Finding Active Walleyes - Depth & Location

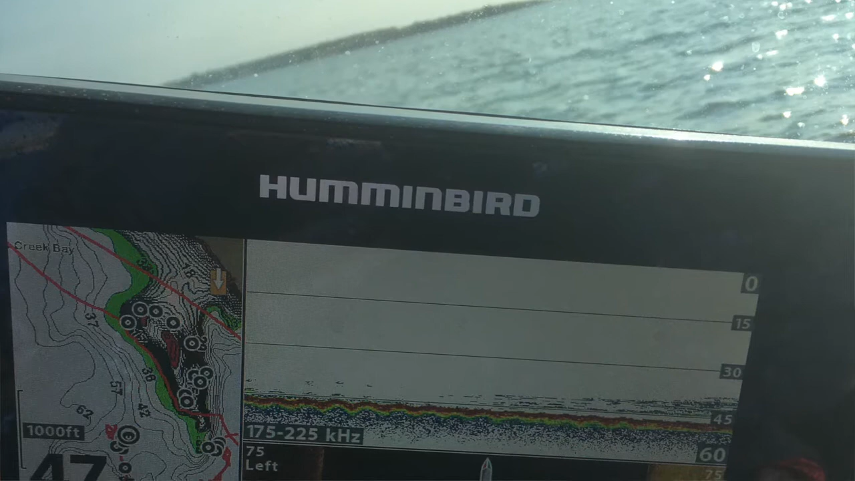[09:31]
And as you can see by this screenshot here of my graph, that's a great example of a big cloud of bait with a fish mark underneath it.
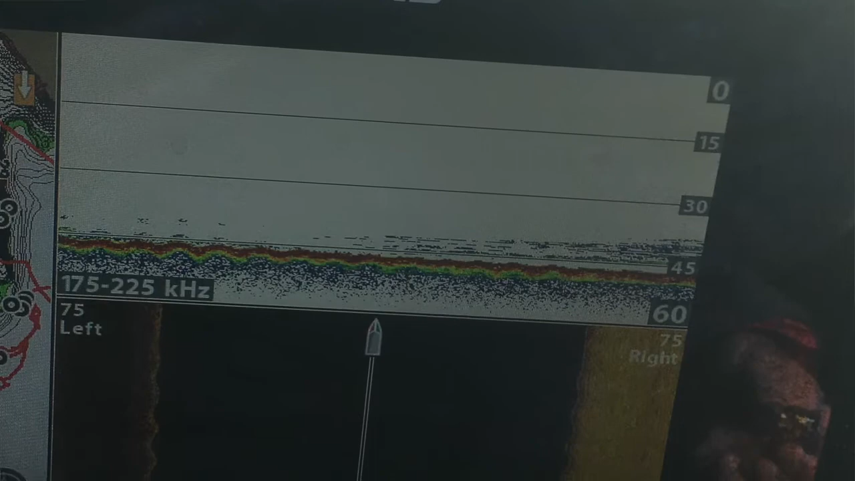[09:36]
And that's an active fish. If you see a fish mark right beneath or in a bait cloud, you got a really good chance of catching that fish.